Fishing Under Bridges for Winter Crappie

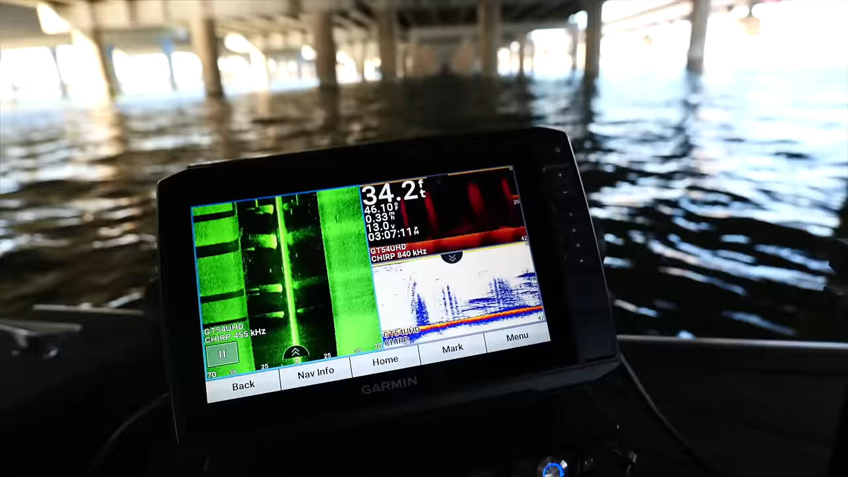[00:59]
On screen: depth 34.2 ft
Today, we're gonna be using our new electronics, and I'm excited to finally try out the live scope on the Crispy Collector.
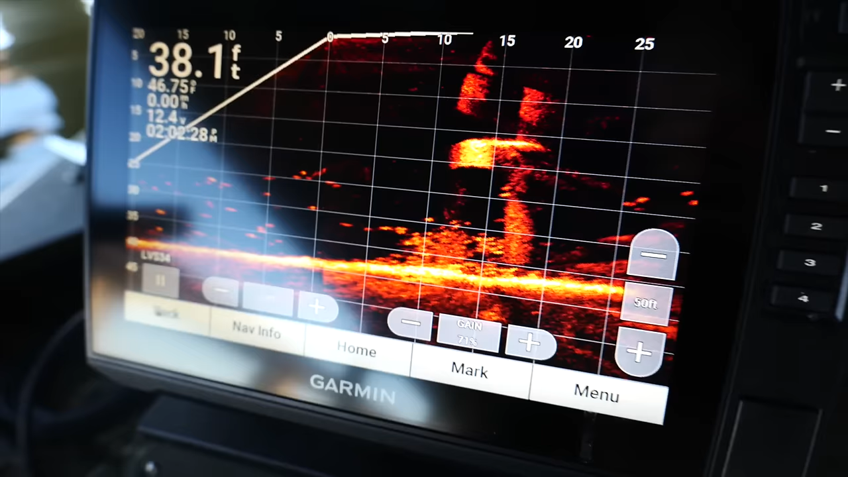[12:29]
On screen: depth 38.1 ft
You better be a crappie. You're nailed against that post. That's what I thought.
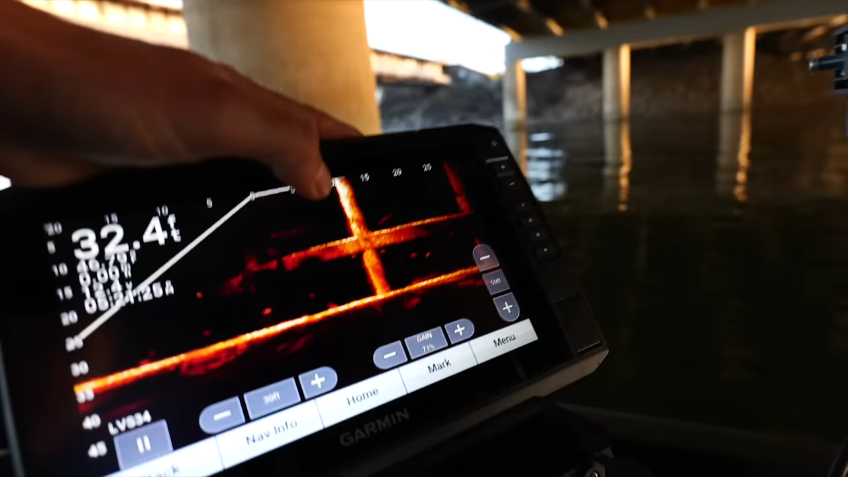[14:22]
And you see these fish are sitting up under there. And that's very hard to get to.
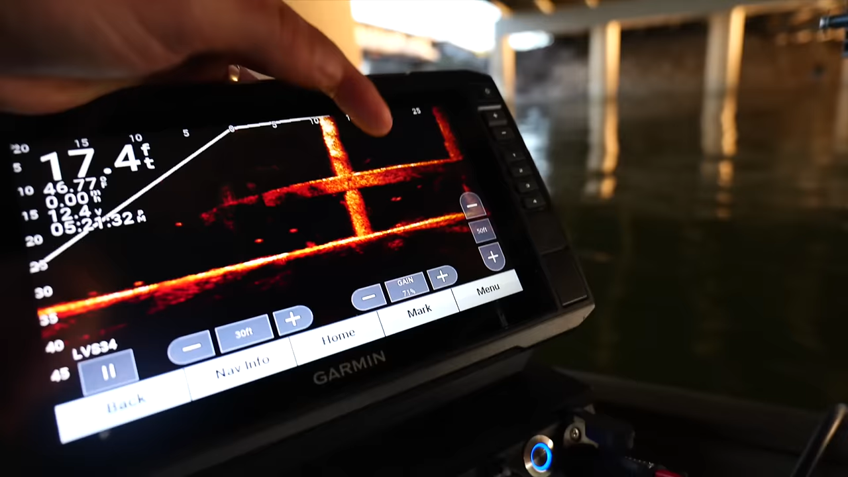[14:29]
On screen: depth 17.4 ft
So the best way that I have found to get onto these fish, there's two ways.
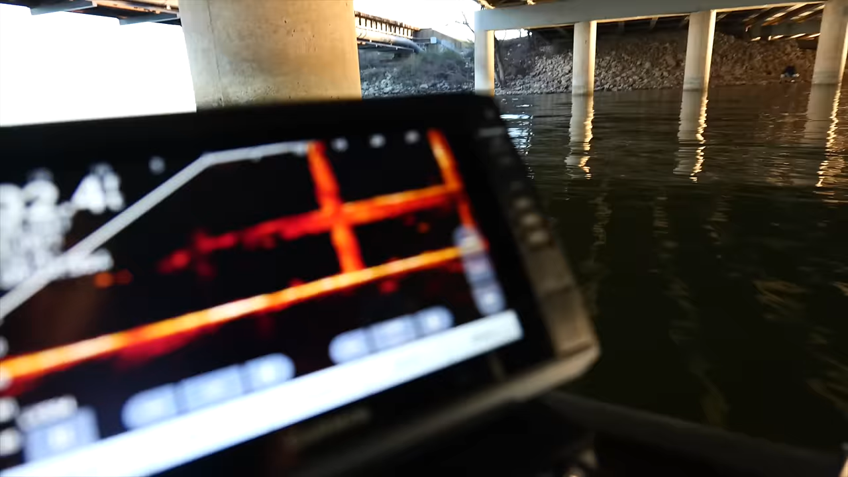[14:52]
Both are difficult because you need to get within inches of these fish. You can't just have it off, you know, a foot off.
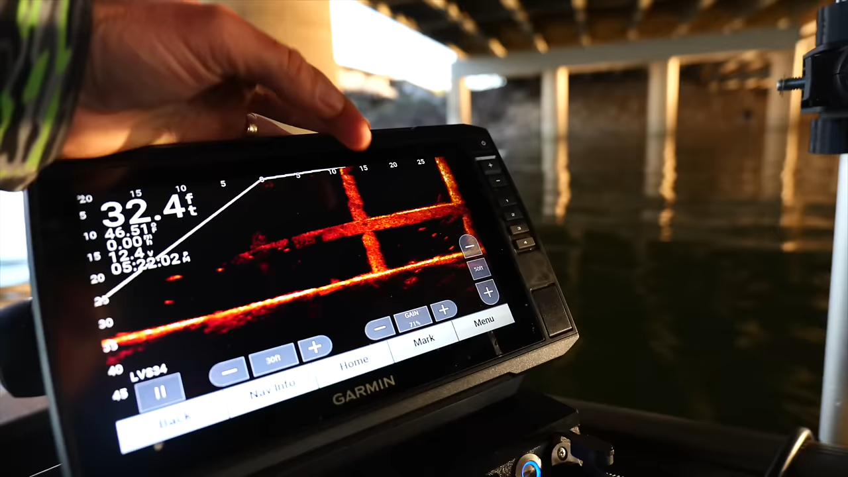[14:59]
On screen: depth 32.4 ft
They're not going to eat it. So it's difficult, but that is where the crappie are sitting.
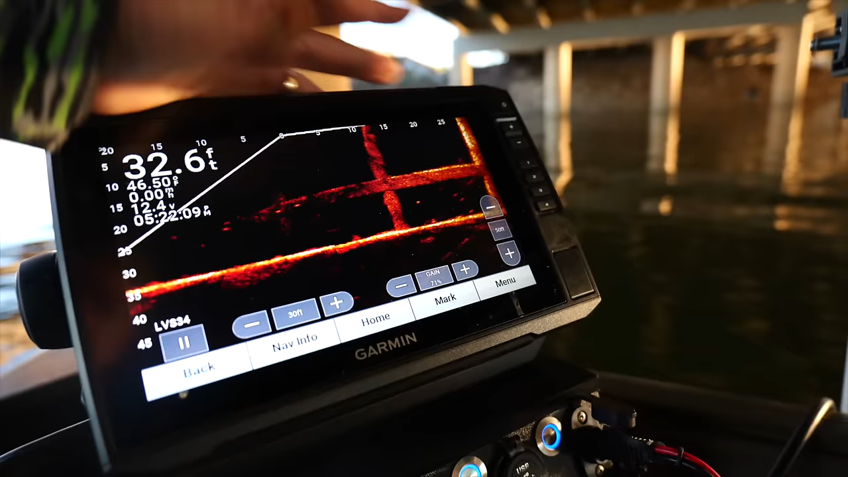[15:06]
On screen: depth 32.6 ft, water 46.50°F
and a lot of white bass as well. But you see these, they're just individuals and they're chilling.
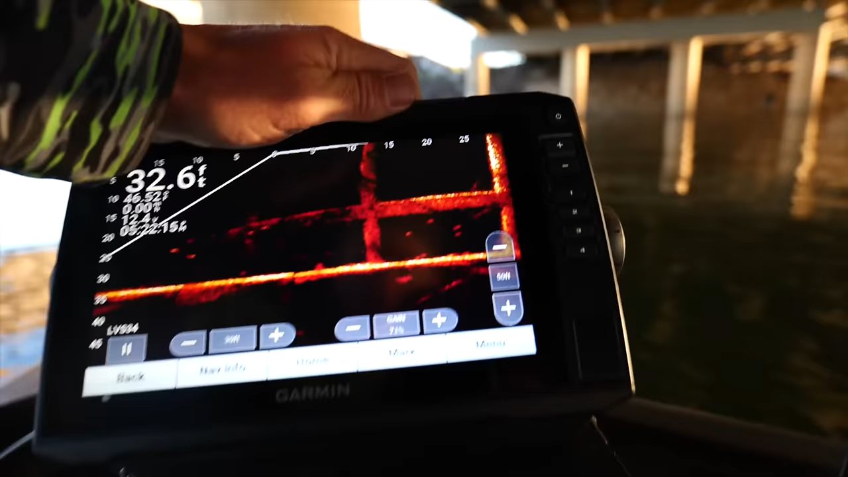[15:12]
On screen: depth 32.6 ft
They're just chilling there. They're not moving.
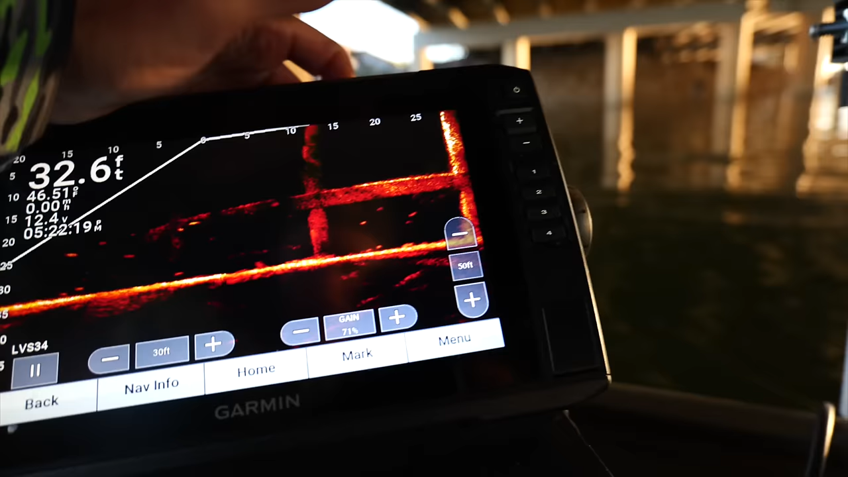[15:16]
On screen: depth 32.6 ft
That's the typical telltale sign of crappie. Look, there's a couple more over here. Oh, this one sees it. Come on, baby. Oh, got him.